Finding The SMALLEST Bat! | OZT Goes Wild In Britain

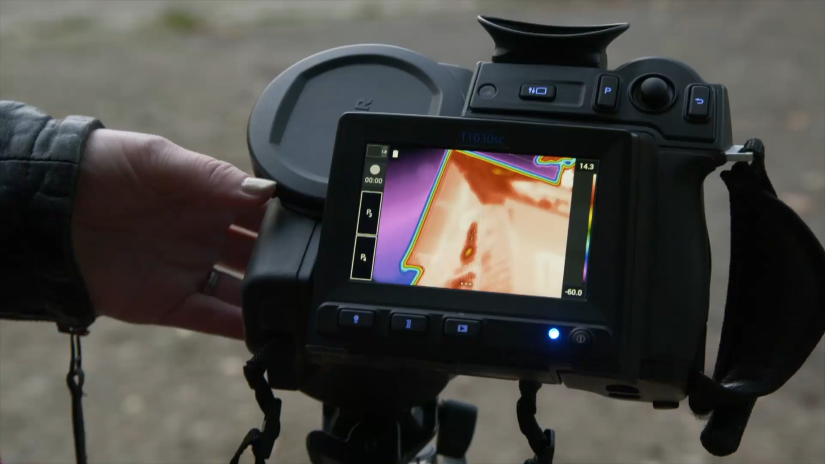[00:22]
So this is a thermal imaging camera we can see with heat rather than with light.
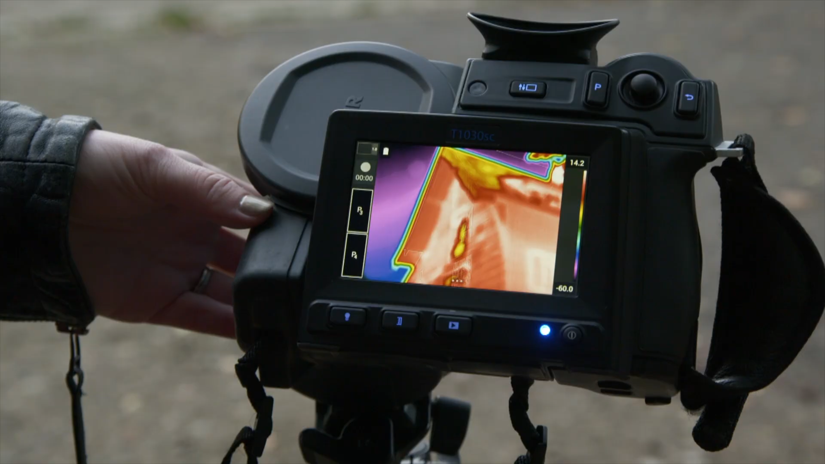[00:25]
Why does it look so colorful?
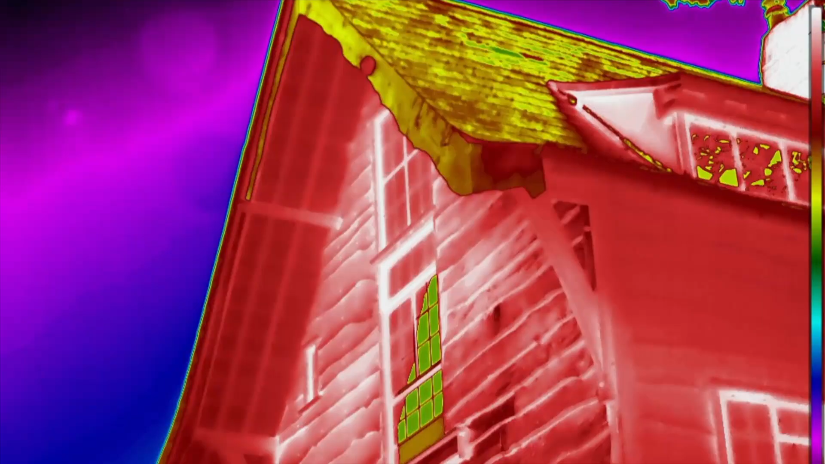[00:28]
It looks like a rainbow.
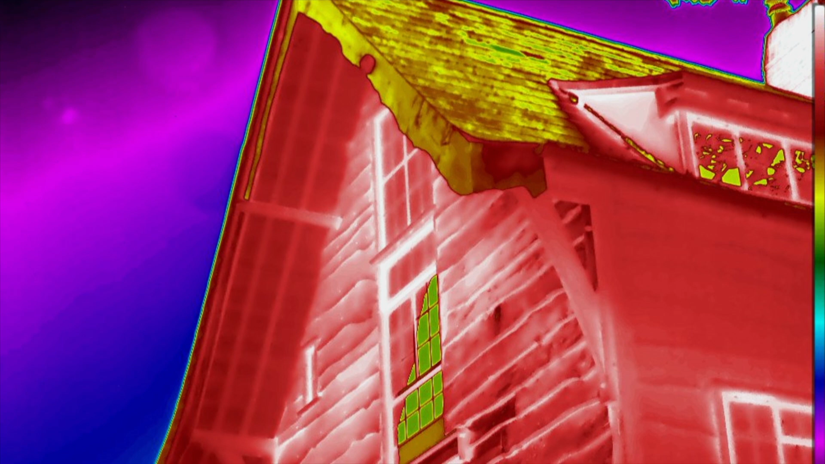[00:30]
All the different colors are representing different temperatures. Can you see me?
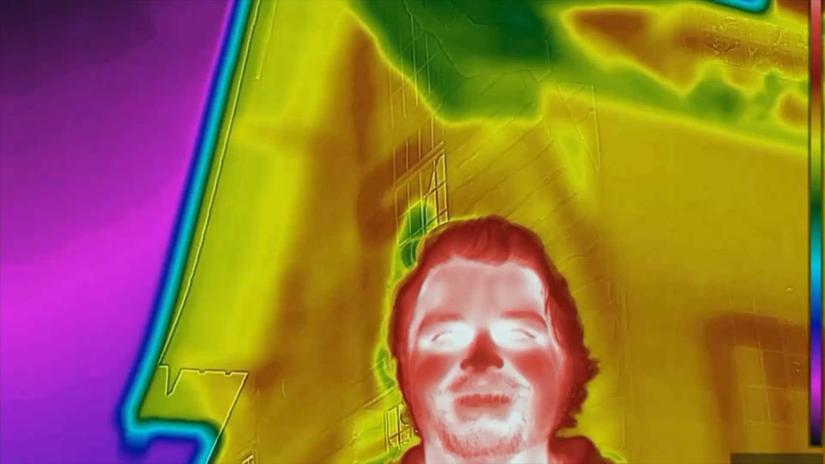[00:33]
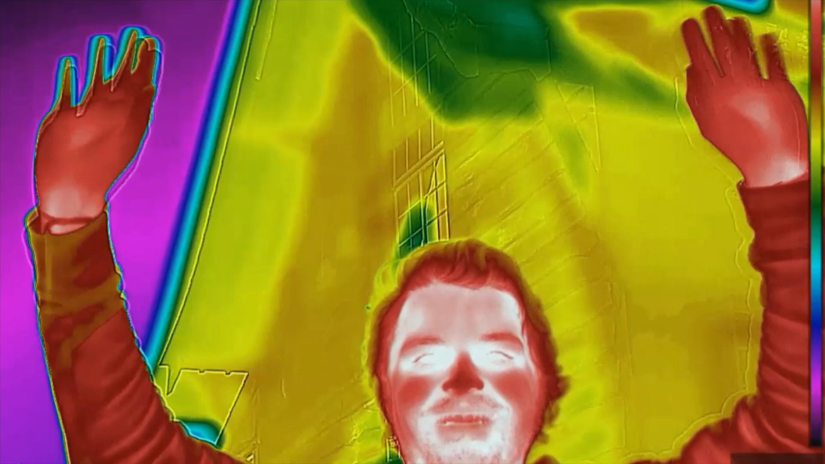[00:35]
The white parts on the image are the hottest parts, with black being the coolest.
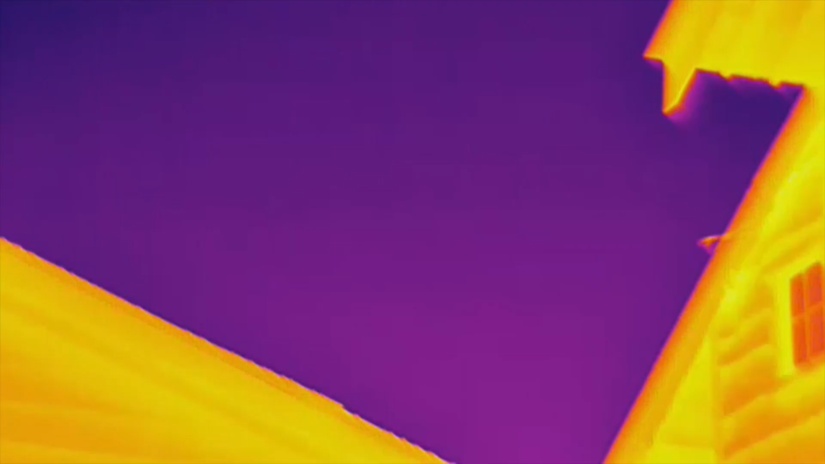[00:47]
A bat. First one out! Yes! Hooray!